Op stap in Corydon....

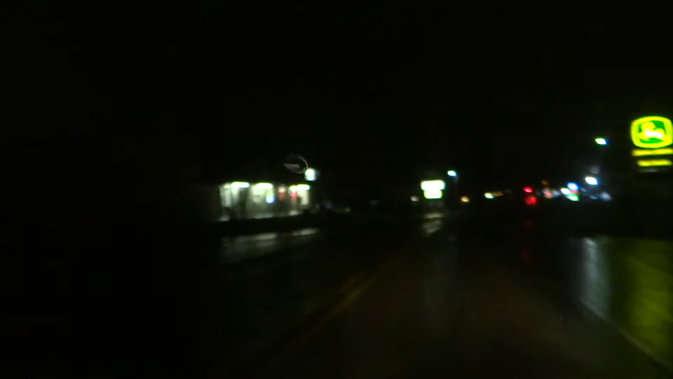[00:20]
Dit is de eerste winkel. Een gunwold, zo. Laten we kopen voor wapens. Hier is een benzinestation aan de rechterkant. Cordon is taal wat ik ook vind. Maar vanaf ga ik op stap. Hier is een stoplicht. Dat hadden jullie wel herkennen natuurlijk.
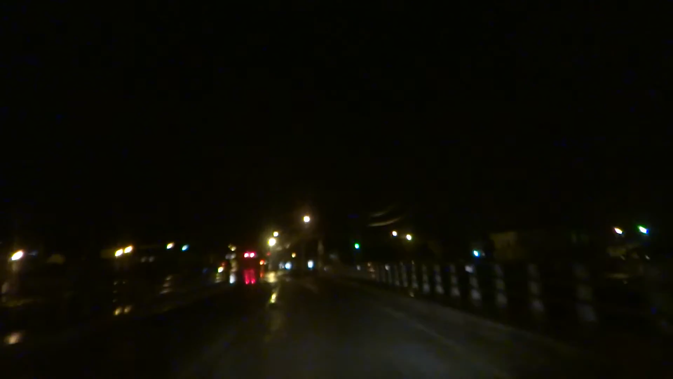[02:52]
En nu werkt hij alweer. Oh, een mooie twaalf jaar met wit is denk ik. Ze zijn in een café downtown. Er zijn hier twee cafés. Maar er is maar één waar ze wel eens een beetje hebben. Nou, hier is downtown. Hier is een square.
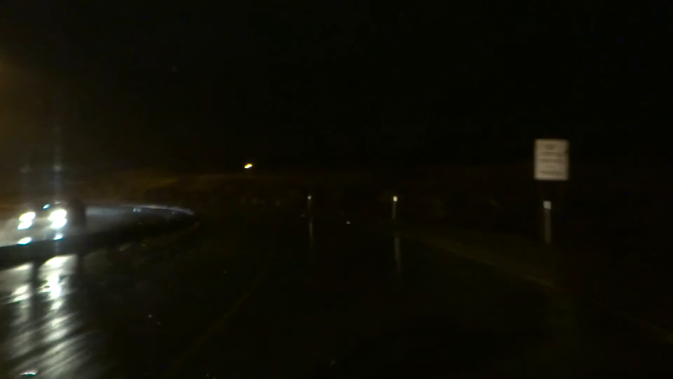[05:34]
Zo, 12 dollar voor een flas bier. Maar we stoort. Twee pakken bier wat kopen, nog niet heel lang leven. Griek was altijd iets van drie gulden in Nederland. Ik dacht, laat hem even draaien. We zijn nu op de snelweg naar mijn huis. Die is ook zo gigantisch druk, die snelweg.